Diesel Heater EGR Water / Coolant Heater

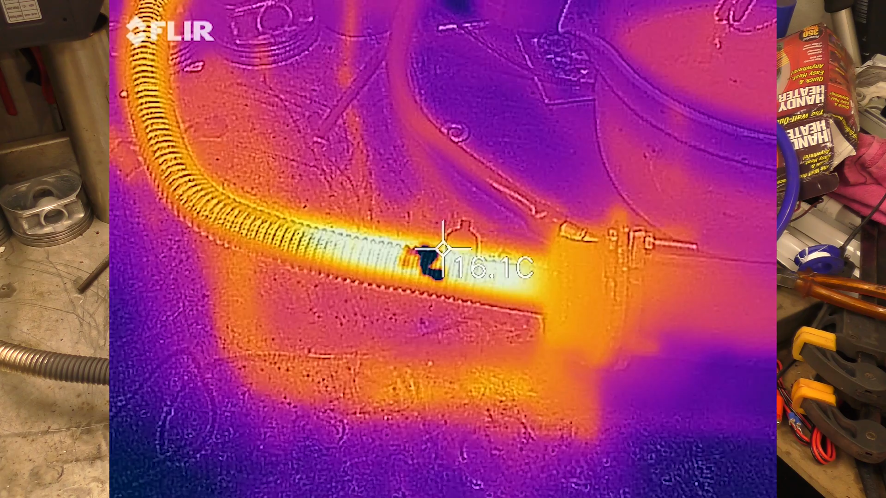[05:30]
So, that's hotter than my FLIR roll I actually measure. Now we come down a bit further down a bit. Oh, too much. Once again, hotter than the FLIR can measure and then into the EGR cooler. So, up this end 35, 40 and then as it runs through 38,
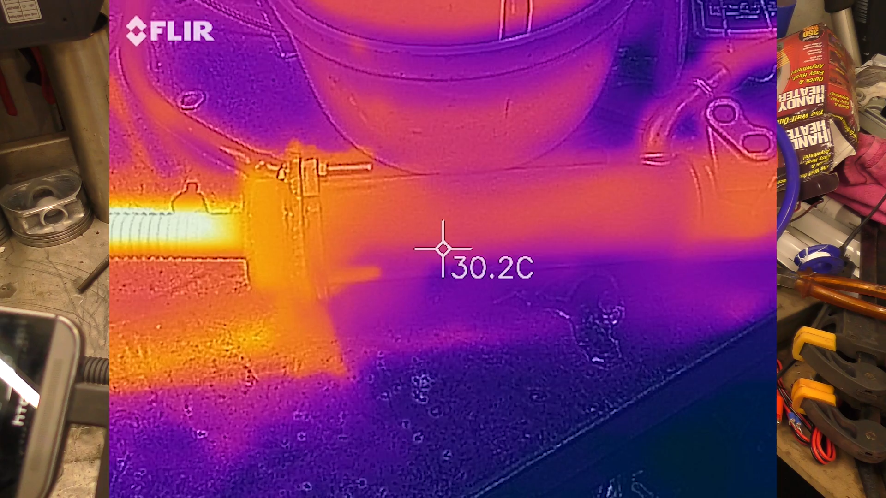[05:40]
On screen: spot 30.2°C
38, 38 and then back to being hot again is the exhaust leaves.
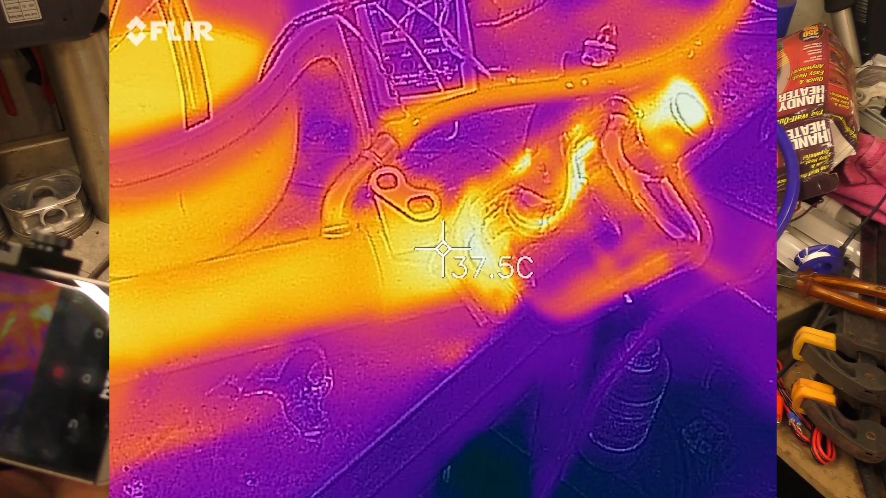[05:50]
And then there's into the fish tank.
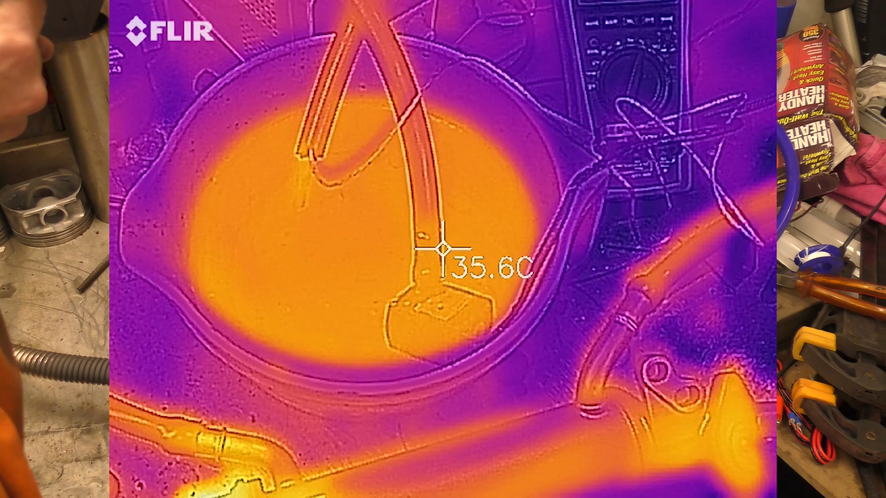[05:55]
So, that thing says 35.36 degrees.
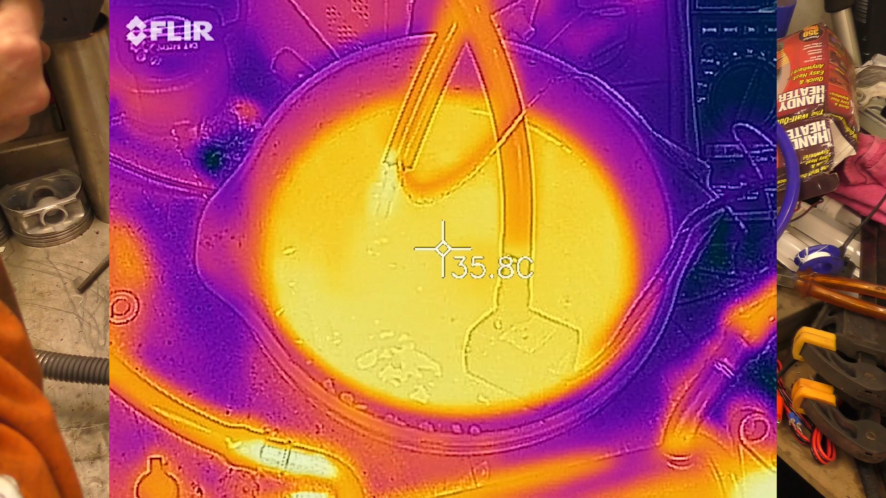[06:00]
My thermometer says 37.
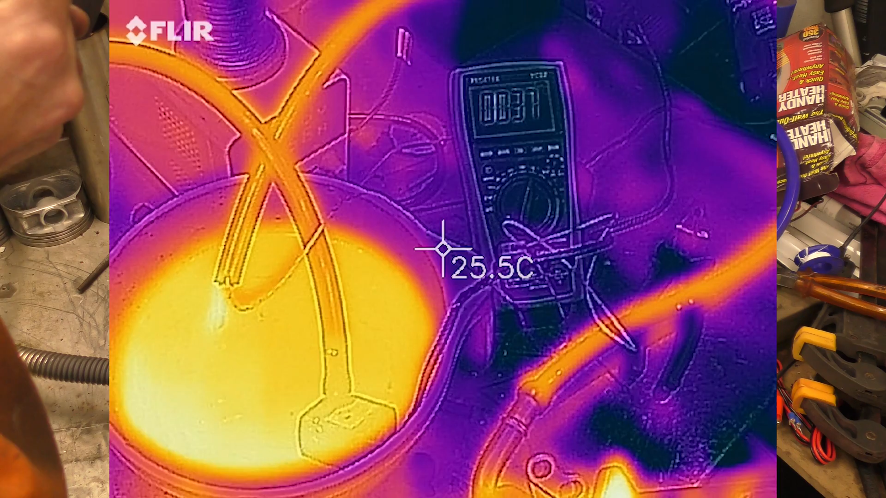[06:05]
On screen: spot 25.5°C
So, that's not too bad.
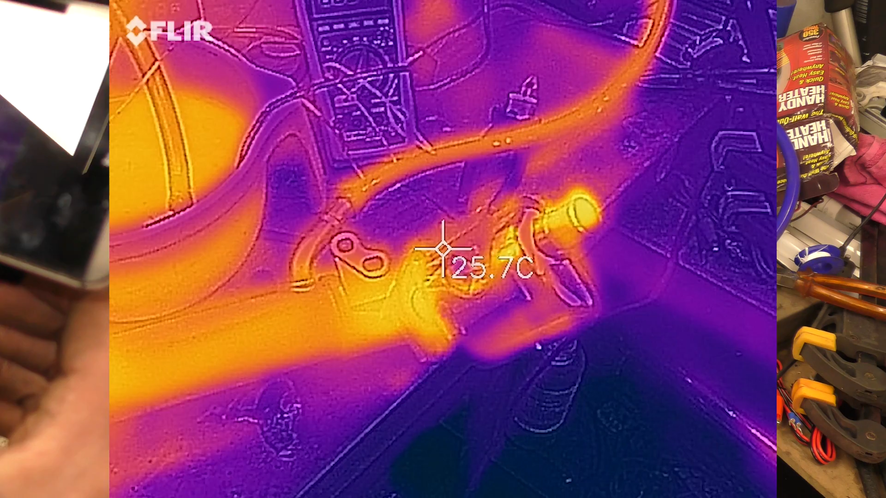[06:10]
On screen: spot 25.7°C
As you can see the output of the exhaust, if I can line this up.
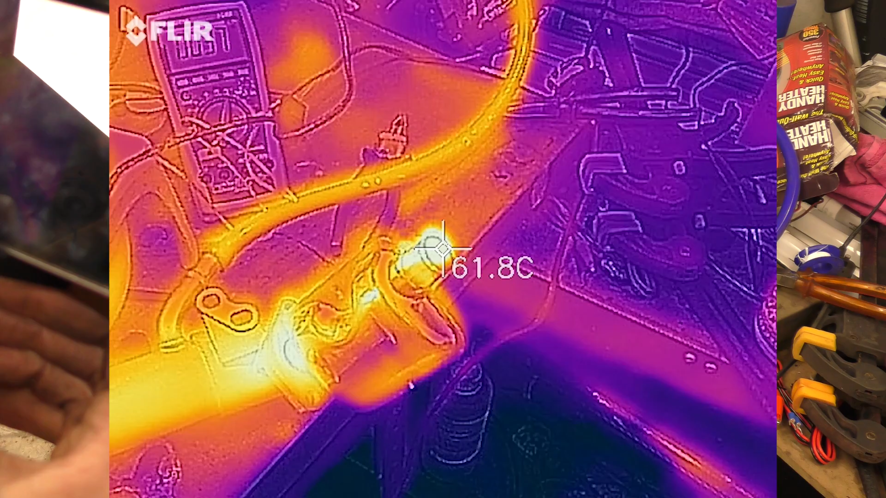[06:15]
On screen: spot 61.8°C
Is that 60 degrees? Does it feel like 60? Yes, it does.
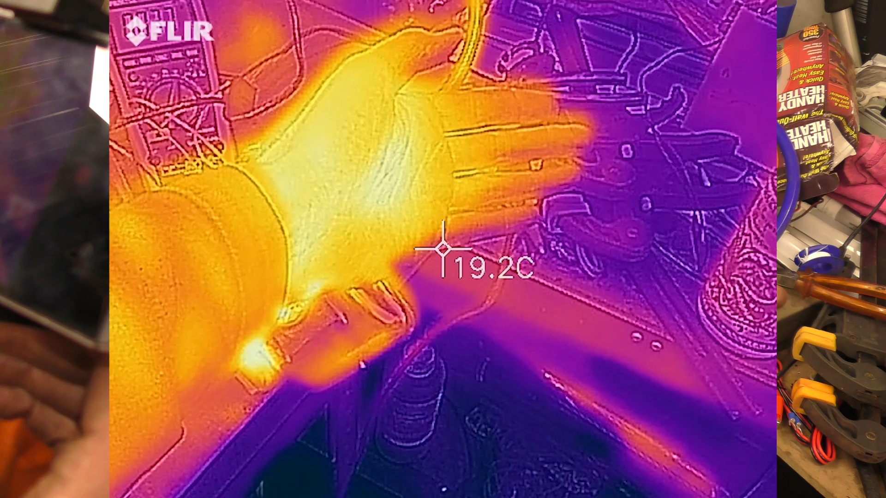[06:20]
On screen: spot 19.2°C
It's pretty much not hot at all. Unlike the 150 plus. Actually, where's the other?
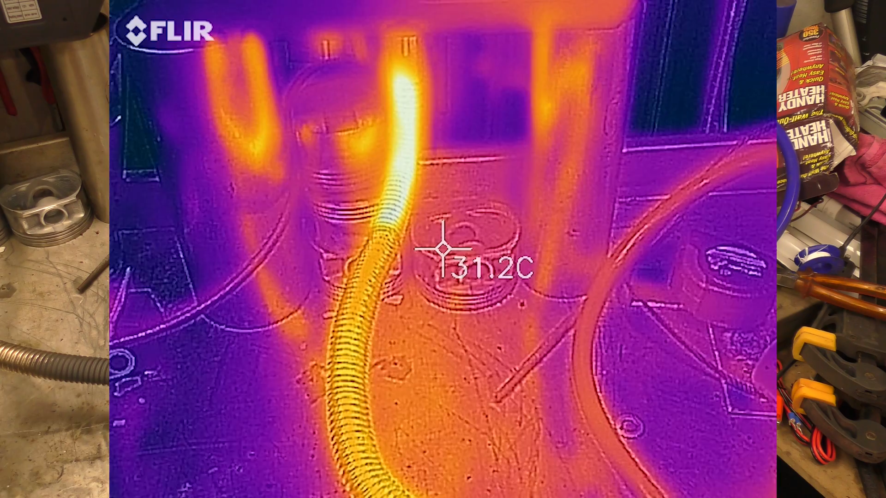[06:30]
So, this is the thermometer says these bits are 170 degrees.
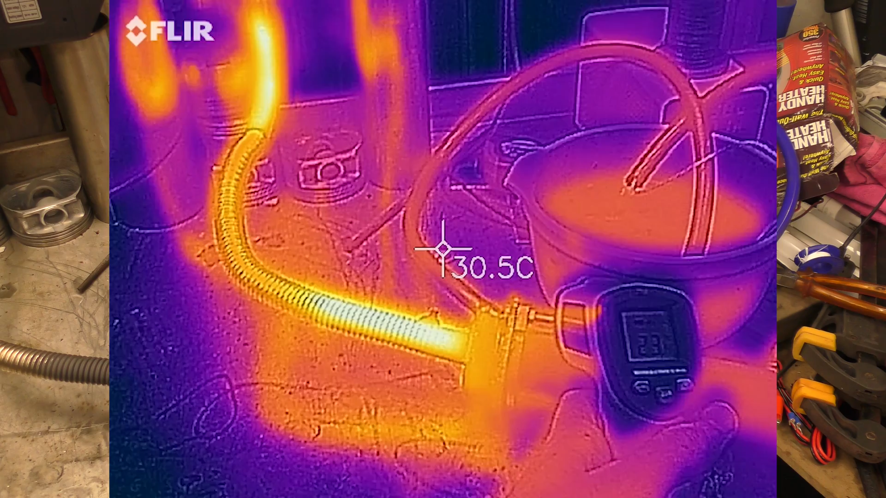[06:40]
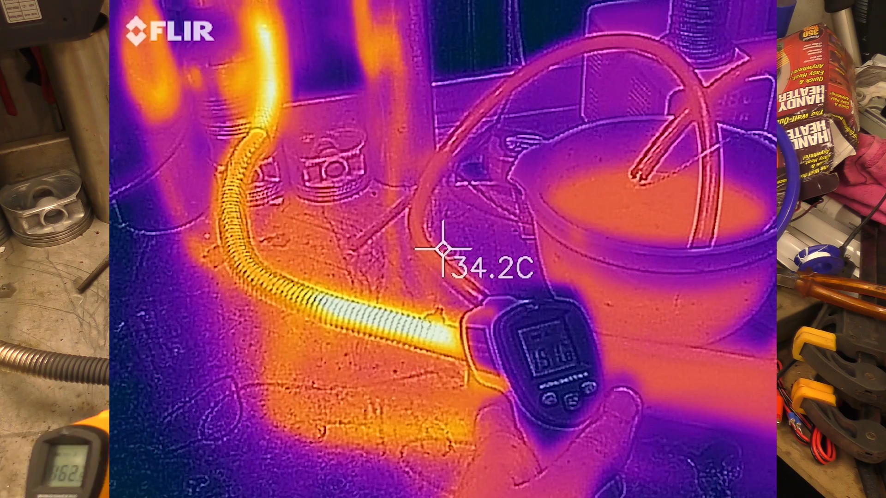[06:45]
On screen: spot 34.2°C
170, which is 30 across there, same as what the FLIR shows.
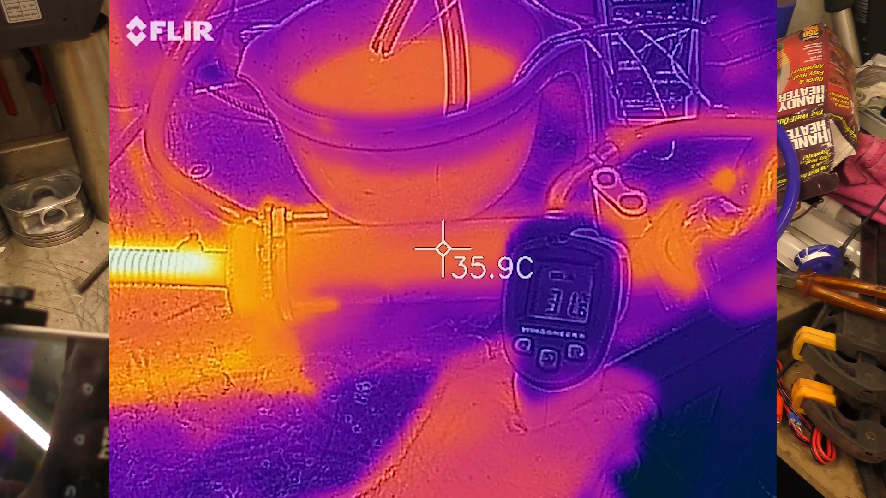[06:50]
On screen: spot 35.9°C
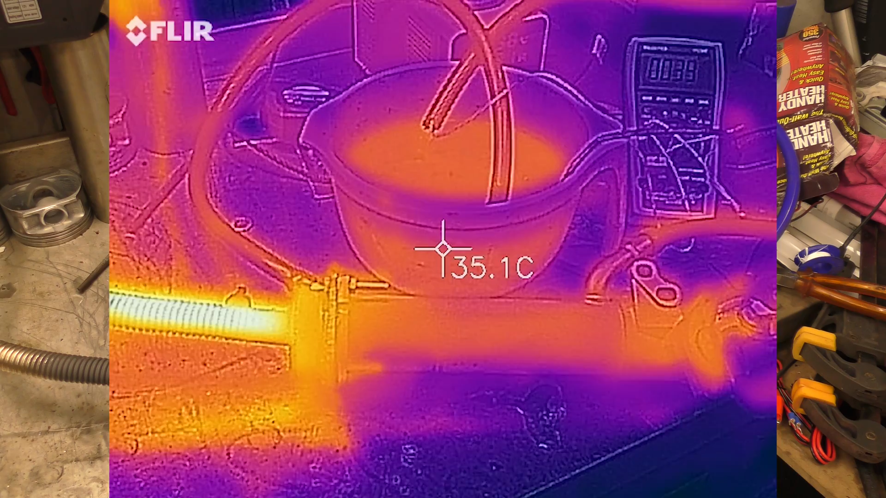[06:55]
On screen: spot 35.1°C
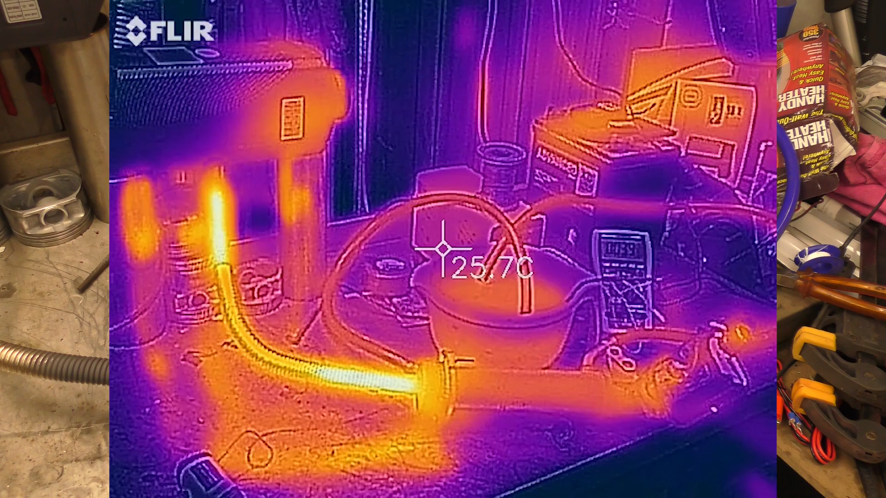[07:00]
So, there we go. Oh, wow, that's... Yeah. I could have a bath in that. It's lovely.